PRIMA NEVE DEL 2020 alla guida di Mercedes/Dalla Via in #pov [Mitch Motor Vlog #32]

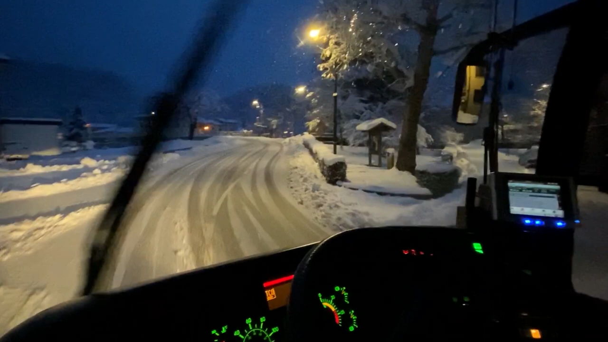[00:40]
scendo verso Gemona con un po' di nevischio quest'inverno che non serve poiché dicono che gli impianti resteranno chiusi è arrivata anche la neve ma guarda sono su un mezzo che pensavo fosse un relitto